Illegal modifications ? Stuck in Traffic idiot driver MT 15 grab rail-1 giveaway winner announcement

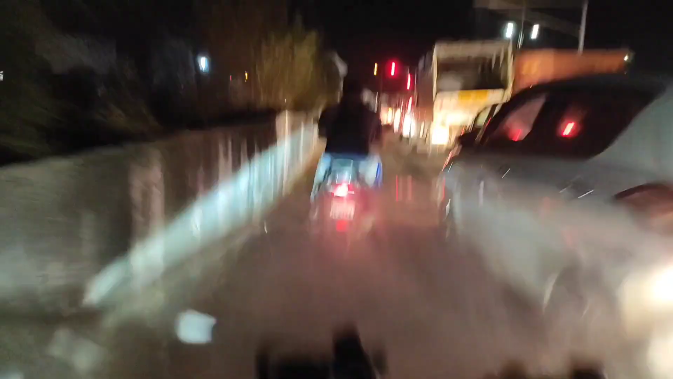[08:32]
टू व्हीलर का यही फायदा है भाई, ट्रैफिक काफ़ी लंबा था, तो प्रेशर ऑन का कंटिन्यू करता हूँ मैं, पहले इस ट्रैफिक में से निकल जाऊँ। ये सिग्नल क्रॉस हो गया, तो प्रेशर ऑन का कंटिन्यू करते हैं।
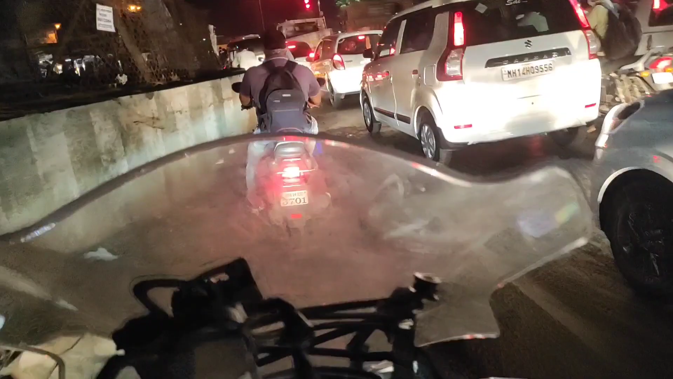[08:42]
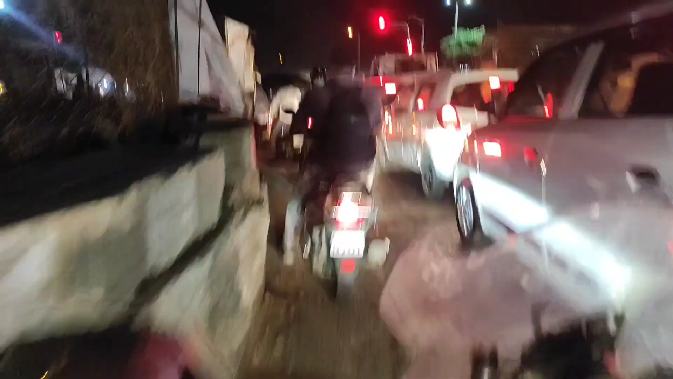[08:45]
ऐसा है, पहले ट्रैफिक में से निकलना बहुत ज़रूरी है। तो इतना ट्रैफिक कैसा हो गया यार आज,
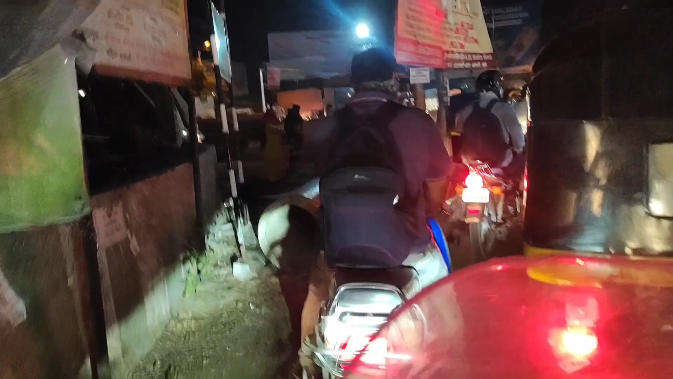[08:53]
ऑलरेडी सब बंद है फिर भी यार इतना ट्रैफिक कैसा हो जाता है यार।
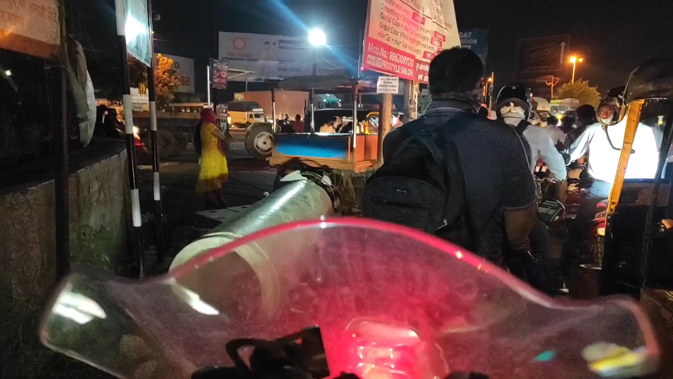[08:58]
सो आई वॉज लकी, निकल गया ट्रैफिक में से।
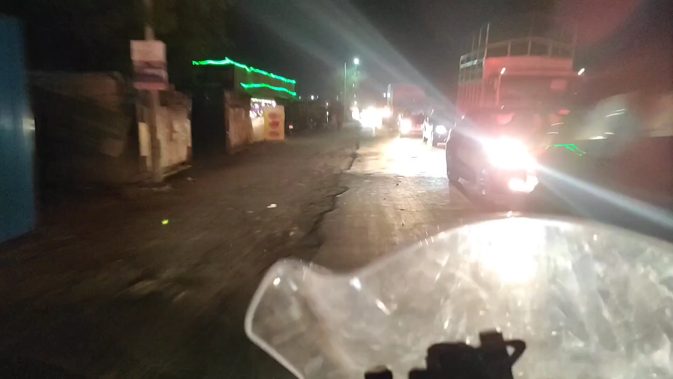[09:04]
बट ये क्या हो रहा है सामने से भाई, भाई अंदर डाल दे भाई तू, आओ गाड़े है तो देखा है आई कने,
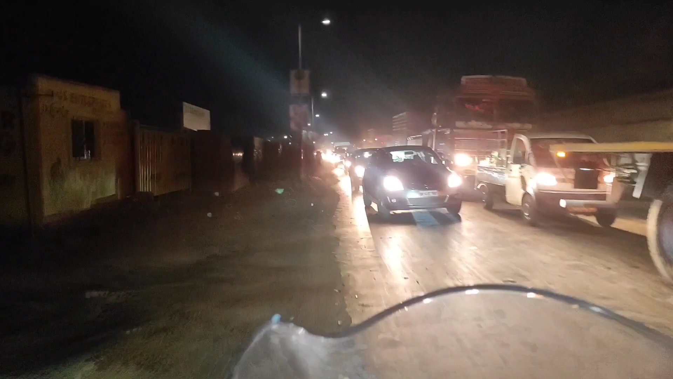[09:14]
पूरा ट्रैफिक जाम कर दिया है यार।
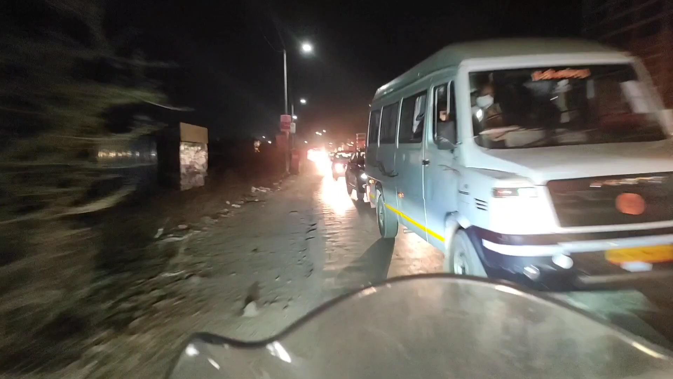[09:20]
हाय, अभी किसी को अंदर आने नहीं दे सकता हूँ, क्योंकि अगर आने दिया तो पीछे से ट्रैफिक पूरा होते बढ़ते जाएगा।
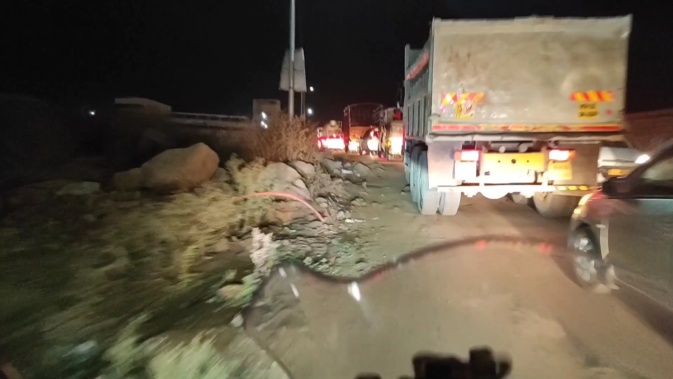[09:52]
तो प्रेशर ऑन हॉर्न्स लीगल नहीं है, तो उसका काफ़ी बड़ा आपको फाइन लग सकता है। तो उस पर ध्यान दीजिए आप। पर यार आज इतना ट्रैफिक कैसा हो गया यार, मैं तो कुछ समझ में नहीं आ रहा यार।
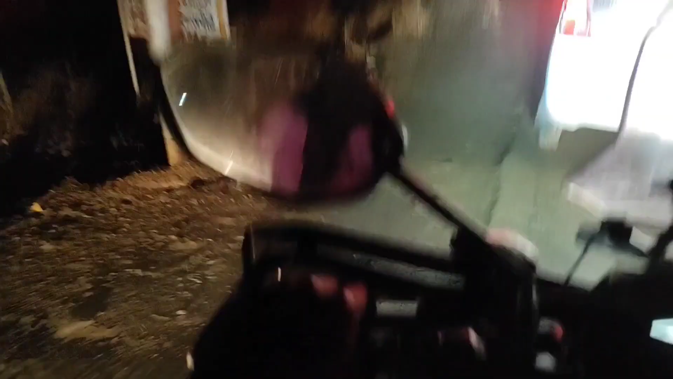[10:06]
चलो थोड़ी देर से ऊपर से लेते बाद में नीचे ले। ओके
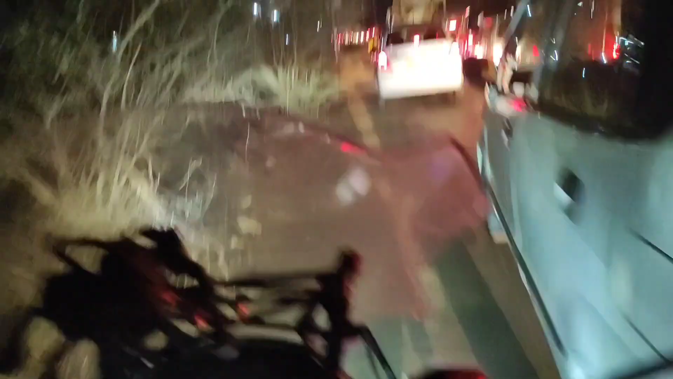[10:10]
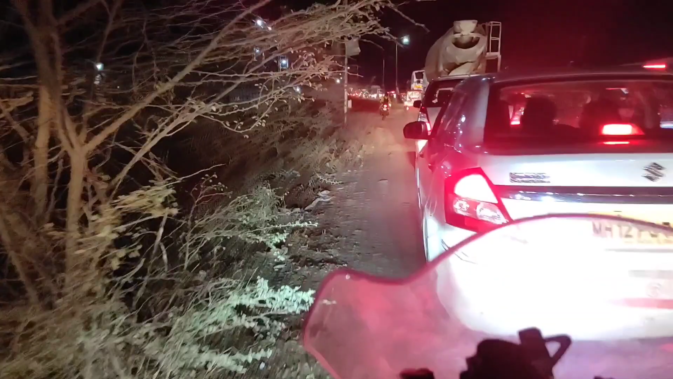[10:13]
ऐसे जाएगा कि नहीं भाई? जाएगा पर एक कांटे का झाड़े भाई, तो आराम से जाना पड़ेगा भाई। नीचे मत लो यार कार वालो, आप नीचे ले लोगे हम फंस जाओगे यार।
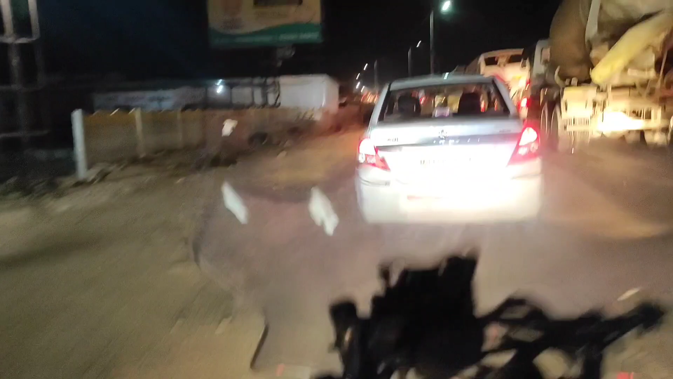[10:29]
इनका कार जा नहीं सकता है फिर भी लेके बोलते हैं यार ये लोग।
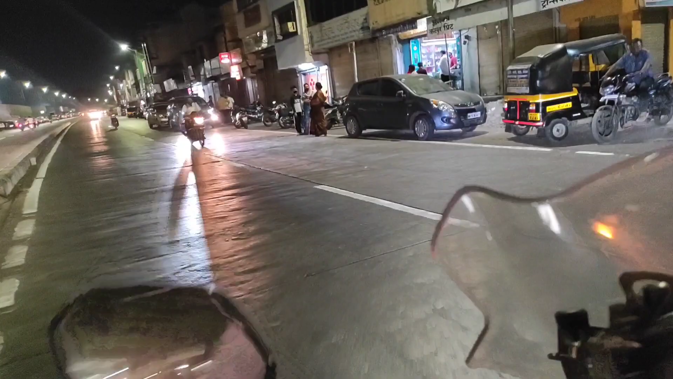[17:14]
कहाँ जा रहा है यार भाई, इंडिकेटर तो दिखा।